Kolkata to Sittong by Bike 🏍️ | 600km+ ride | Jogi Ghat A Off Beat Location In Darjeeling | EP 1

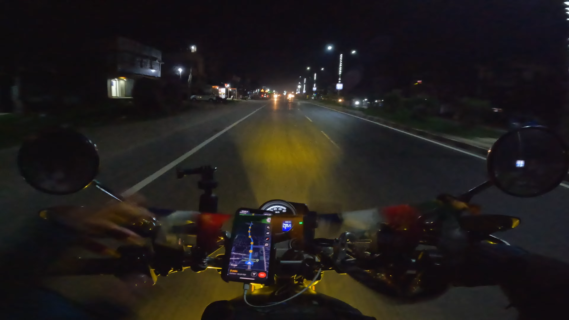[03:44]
শুভদীপ দা একটা আমায় লাইভ লোকেশন পাঠালো, যেটা এখান থেকে আর 3 কিলোমিটার রাস্তা, তো 3 মিনিট দেখাচ্ছে গুগল বাবাজি। ফুলি ওরা এদিকেই বাদিকে দাঁড়িয়েছে যতদূর মনে হয়,
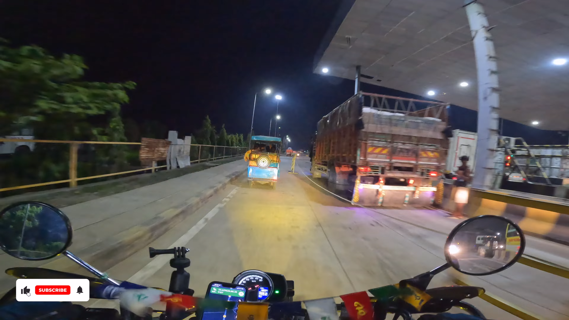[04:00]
সম্ভবত আমি এদেরকে পেয়েছি, ওই যে সামনে দাঁড়িয়ে আছে দুজন ব্যক্তি।
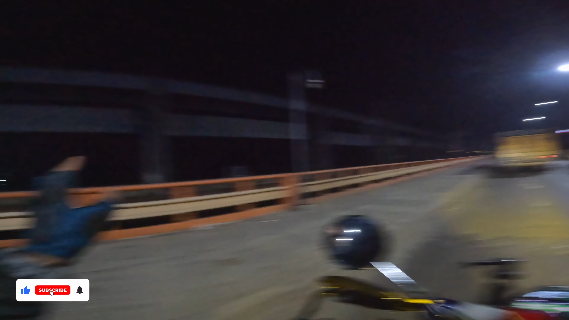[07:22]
আর এদিকে কিন্তু জল অত নেই কিন্তু আছে, কমও না একেবারে। প্রথমবার ফারাক্কার উপর থেকে আমি নিজের বাইক নিয়ে যাচ্ছি,
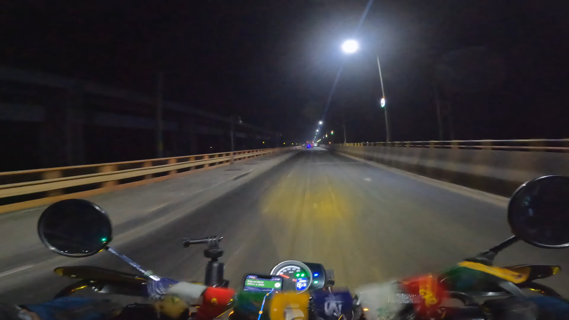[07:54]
তাই করাও হয়নি, আর আনফর্চুনেটলি এখনই হলো। আর তবে এখন এই মুহূর্তে আমার গাড়ি চলেছে 18,989 কিলোমিটার, তো 19,000 ছুঁই ছুঁই, তবে হোপফুলি এই ট্রিপটা শেষে বাড়ি গিয়ে আমরা 20,000 কমপ্লিট করে হয়তো বাড়ি যেতে পারবো।